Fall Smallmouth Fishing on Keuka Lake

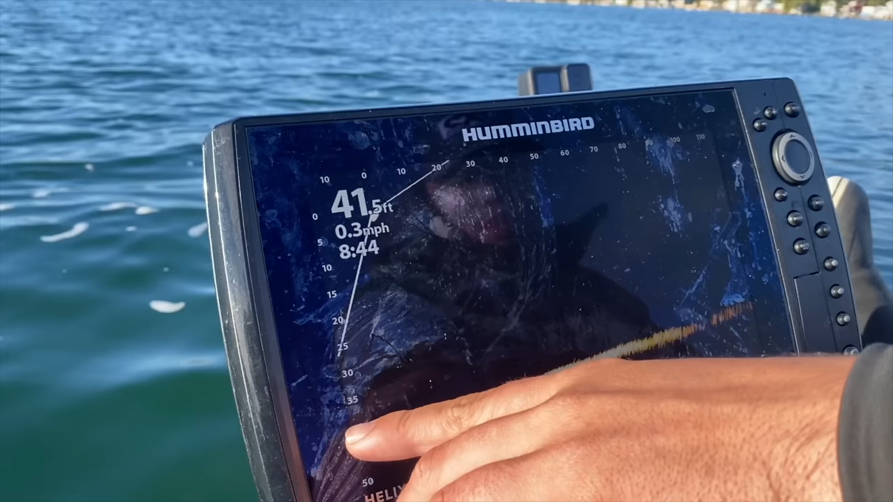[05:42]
On screen: depth 41.5 ft, speed 0.3 mph
bailey put down his uh hummingbird live just to
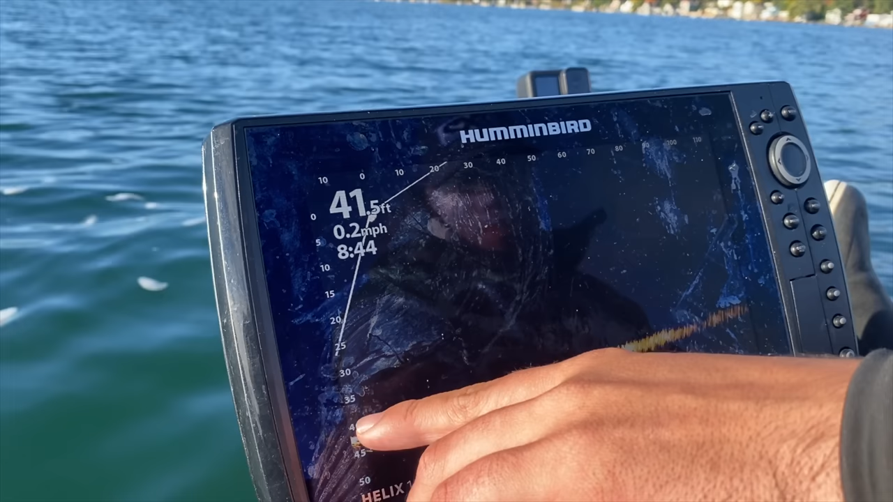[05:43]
On screen: depth 41.5 ft, speed 0.2 mph
check if they were here and he said he's already seeing bass right in front of us 20 23 foot of water i don't know guys what do you think next year should we get a like a live
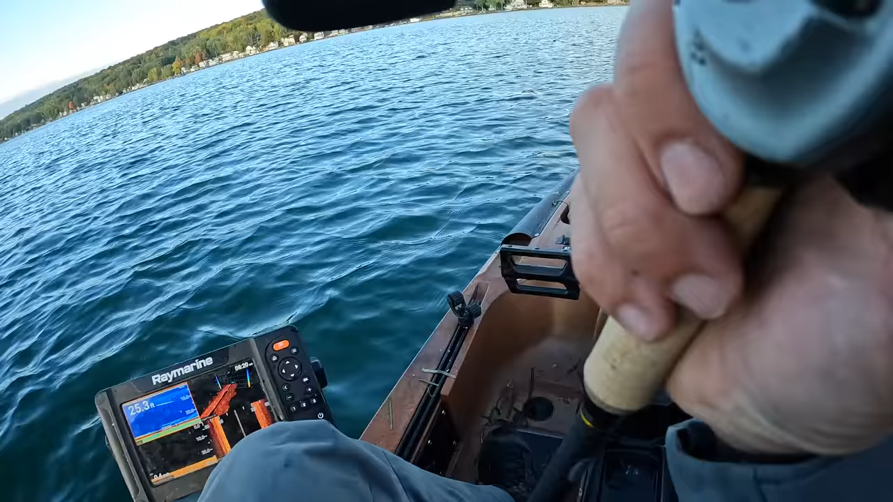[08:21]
I see some bait down there, a little activity I wonder if that's bait or bass
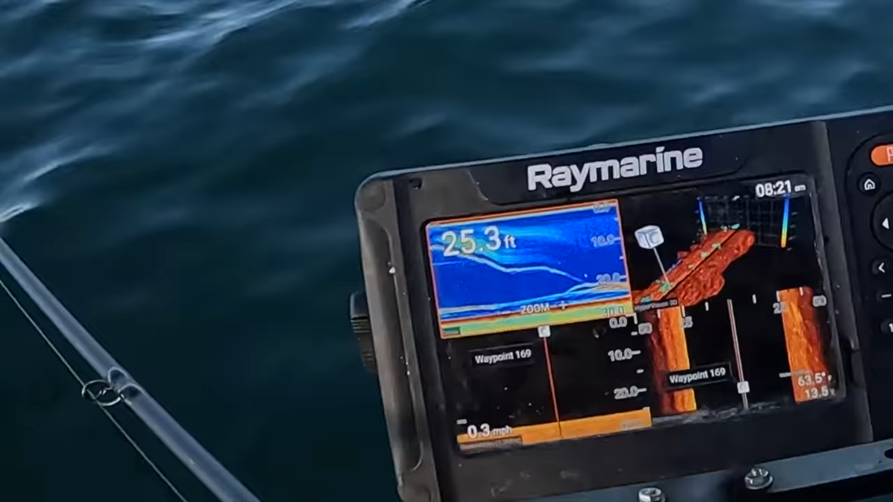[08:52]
On screen: depth 25.3 ft, speed 0.3 mph
oh, I had one, there was one on there, dang, I wonder what it was
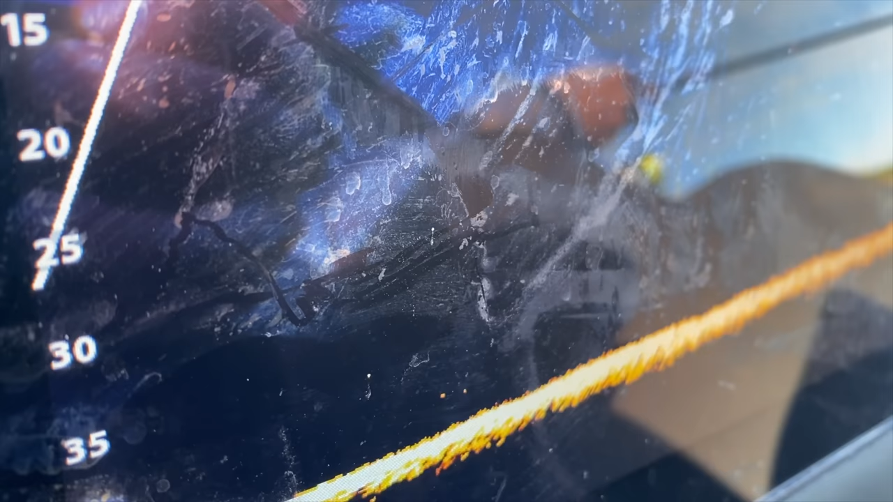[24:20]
your hummingbird mega live and like seeing those fish follow your bait seeing the